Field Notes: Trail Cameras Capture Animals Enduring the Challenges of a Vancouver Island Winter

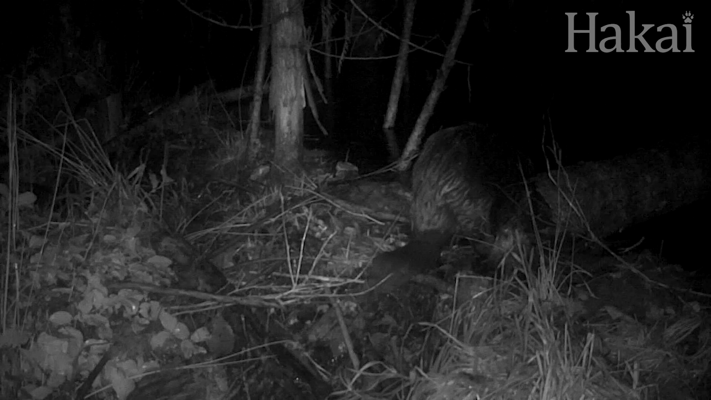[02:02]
On a rainy night the beaver sits on the edge of its dam. Throughout the year we have seen many animals use this dam as a crossing point in the forest. Like this mink roaming the branches on the beaver's dam. We even get this amazing shot of a cougar inspecting one of the cameras on the dam.
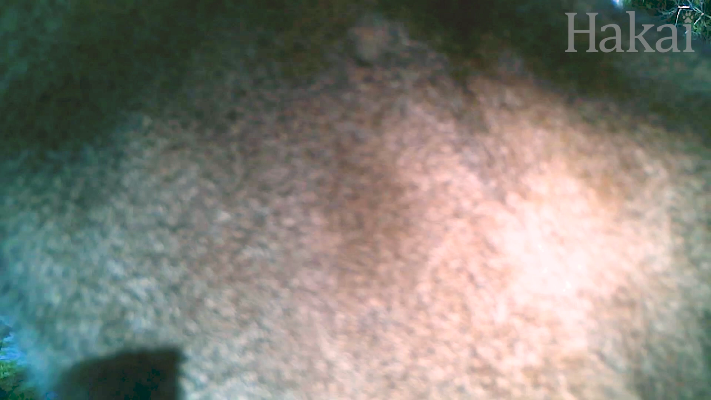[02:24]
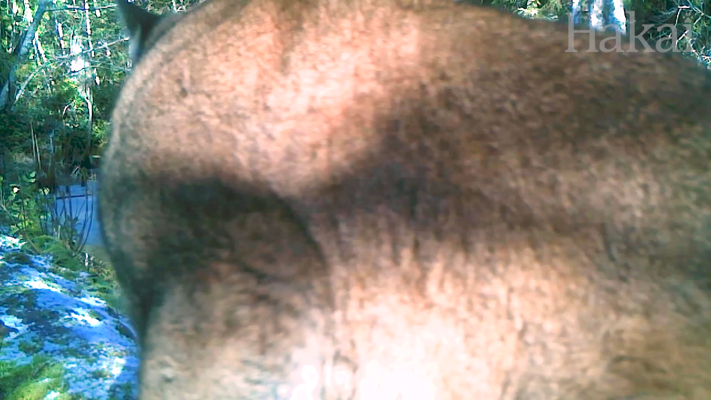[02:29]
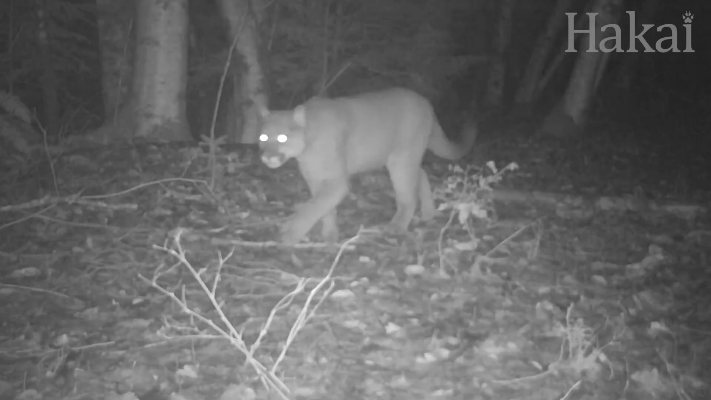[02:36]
Cougars have big wide paws that help them walk in the snow. This gives them a big advantage over their prey.
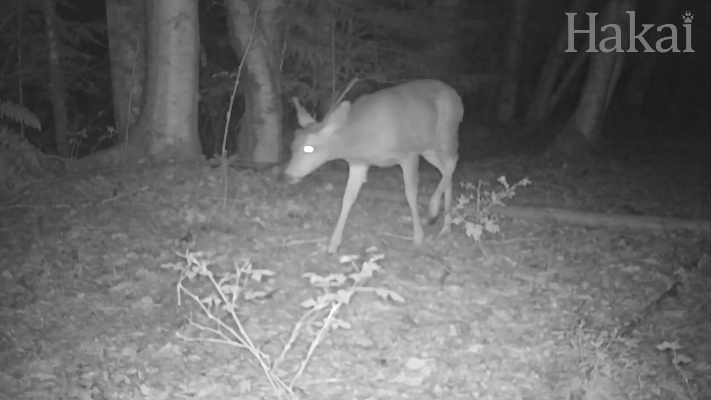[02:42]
Such as the black-tailed deer whose hooves plunge into the snow.
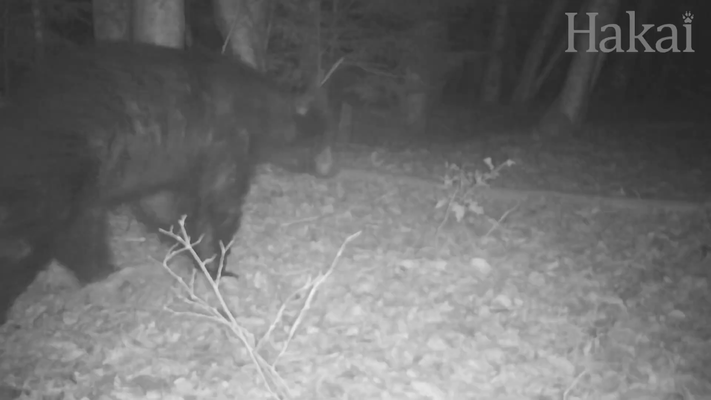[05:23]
As the bears emerge from their slumber, they slowly return to their usual dining habits. In the spring they mainly eat vegetation such as grasses, sedges, and berries.